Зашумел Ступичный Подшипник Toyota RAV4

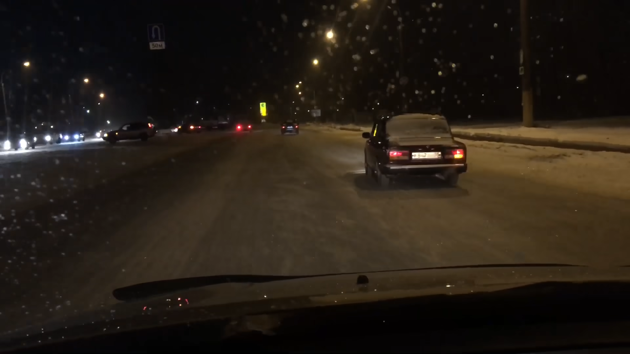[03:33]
как ребята в группе отписали что это все-таки ступичный подшипник но будем посмотреть дядьки стоят уже кого-то ждут здесь обычного прямо стоят машины я долгое время не мог понять чё это такое стоит постоянно и там кто-то сидит а это оказывается дорожная полиция и вот они вот в этом месте постоянно сидят сегодня почему-то их нет